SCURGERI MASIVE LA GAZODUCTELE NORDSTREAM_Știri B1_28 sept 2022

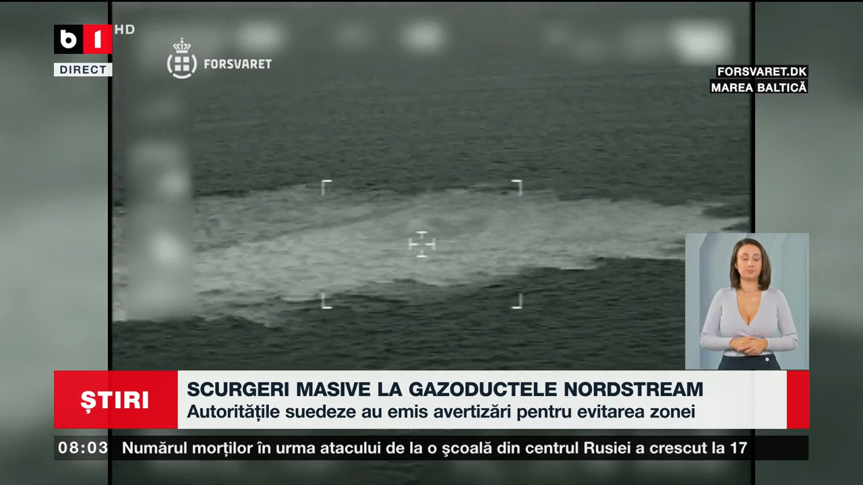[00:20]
Scurgerile s-au produs la conductele Nord Stream 1 și 2 în zona de nord-est și sud-est a insulei Bornholm, unde armata daneză a surprins imagini cu gazele la suprafața mării baltice. Cea mai mare scurgere are un diametru de peste 1 km. Centrul de seismologie din Suedia susține că a registrat explozii subacvatice în zonele unde conductele au fost afectate. Forțele maritime din Danemarca au emis o avertizare de călătorie pe o rază de 9 km, iar aeronavele trebuie să zboare la cel puțin 1000 de metri altitudine.
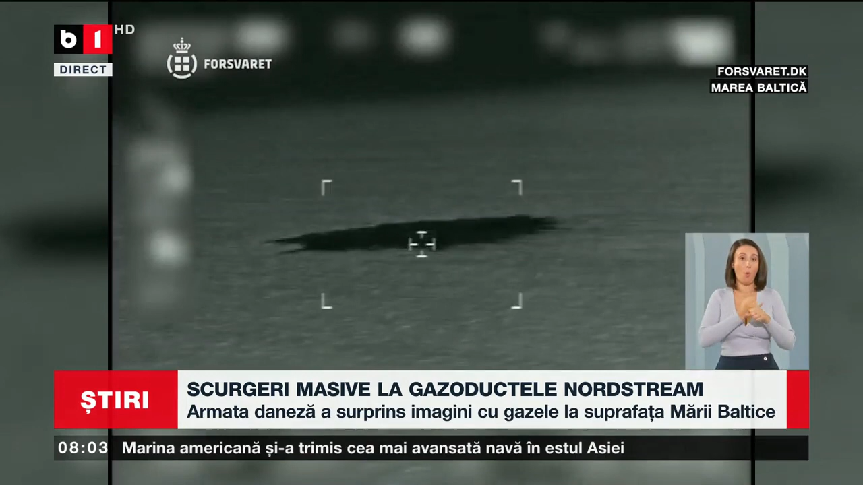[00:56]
Măsurile vin în contextul în care gazul natural poate produce explozii. Calitatea apei este monitorizată în zona. Cremlinul nu a întârziat cu reacția. Purtătorul de cuvânt, Dimitri Pescov, s-a arătat foarte îngrijorat de situație și a spus că nu exclude nicio pistă.